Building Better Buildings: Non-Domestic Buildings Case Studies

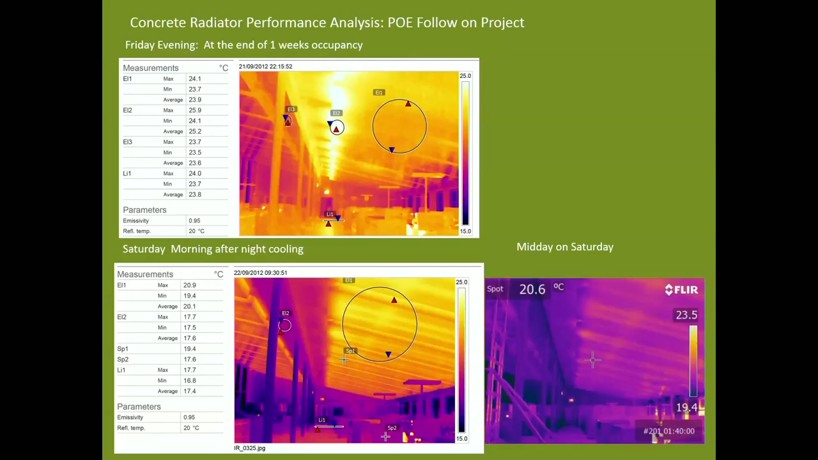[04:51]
The bottom image was taken on Saturday morning, just before the windows were closed at the end of night cooling, and the mean temperature of the radiators had fallen by almost four degrees. So the radiators were achieving their objective, so what was the reason for the overheating?